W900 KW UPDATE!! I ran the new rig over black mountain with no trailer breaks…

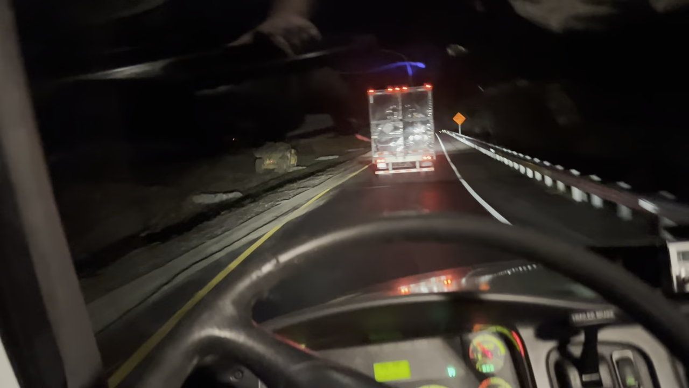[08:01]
is where they're doing the new work on the gorge so we are on the gorge going up to north carolina we're headed to charlotte to drop off these cars the nascar guys alert you know they all live up here in charlotte so that's where we be headed
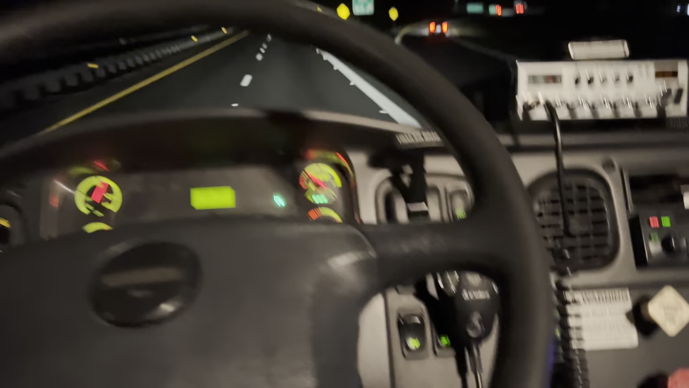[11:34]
you don't manually turn it on and it comes on by itself when it wants to so hopefully it helps
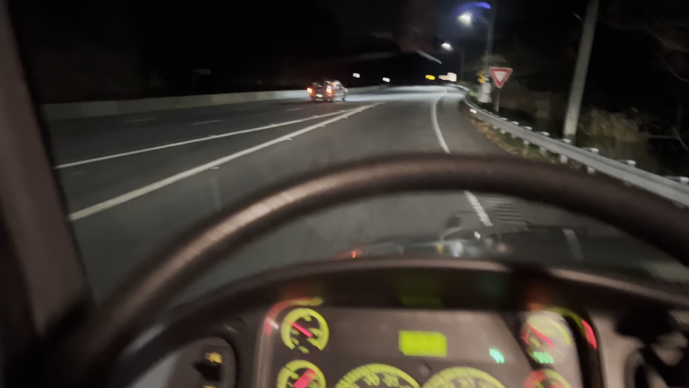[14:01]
oh no i'm on that speed bump i thought the brakes are locked up i'm like what the heck
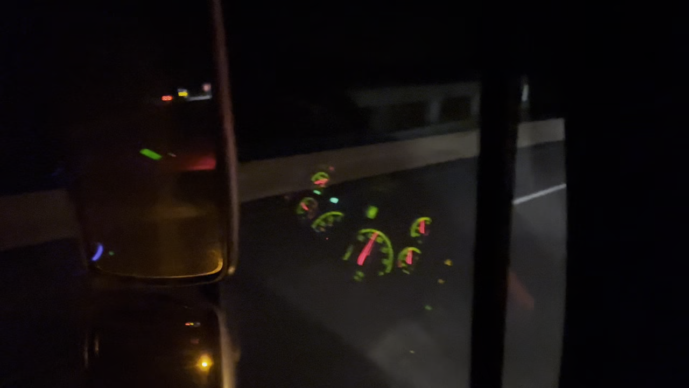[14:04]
i'm sure we can handle this thing a lot faster guys but i ain't gonna risk it new truck new trailer
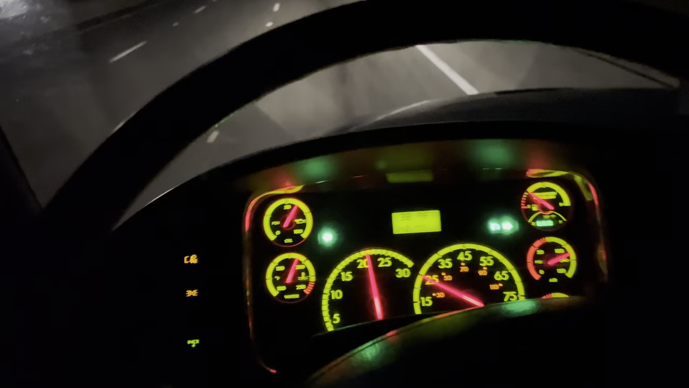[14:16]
just ain't worth it i mean this thing does not like not having trailer brakes either at all
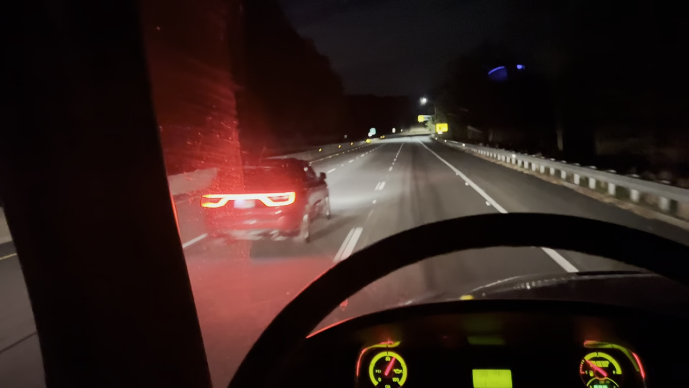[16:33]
wow that's three runaway truck ramps right in a row like these are really close together so this must be a bad spot and if you look how serious these runaways are would you look how seriously oh somebody's hit that one for sure
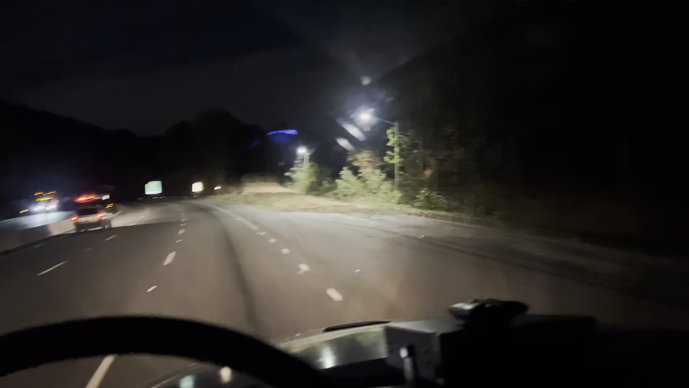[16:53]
look how serious that is you hit one of those bad boys right there you are destroying a truck
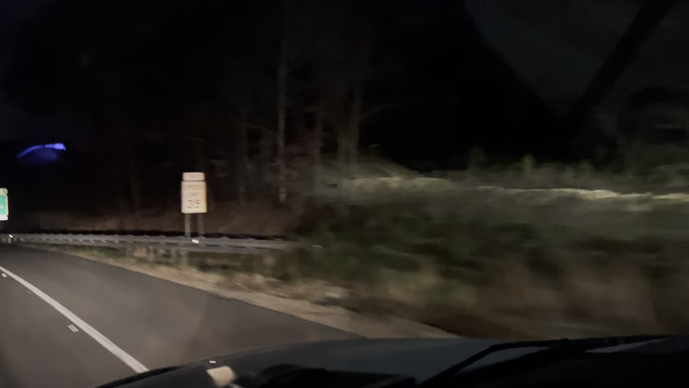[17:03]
that one out there is a more a little bit more aggressive one i guess if you miss the other two or three now let's put this thing to work
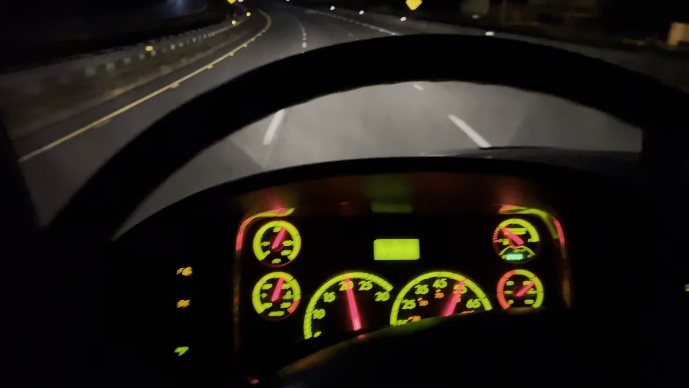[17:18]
this thing climb boy let's go guys i'm going to try to take this thing over to my buddy's shop in mooresville tomorrow see if we can get in and put it on a dyno and see exactly what it's putting down to the tire i'm shooting for like the 500 horse range maybe get a little bit more tuning done
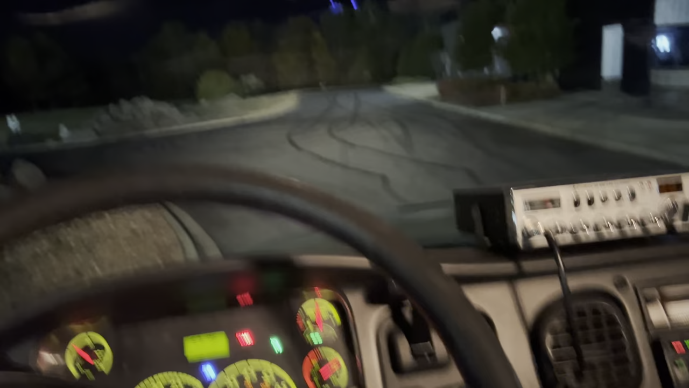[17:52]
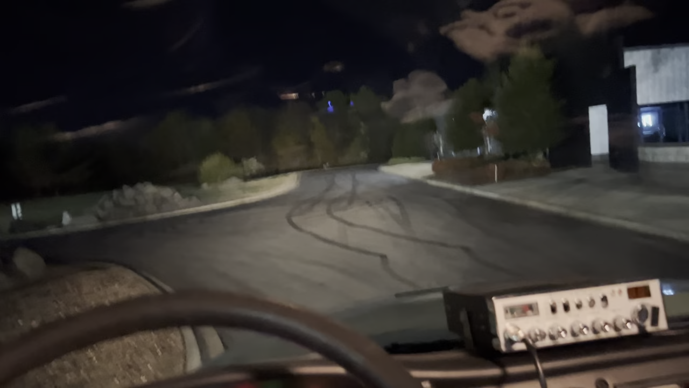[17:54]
guys look at this big old buck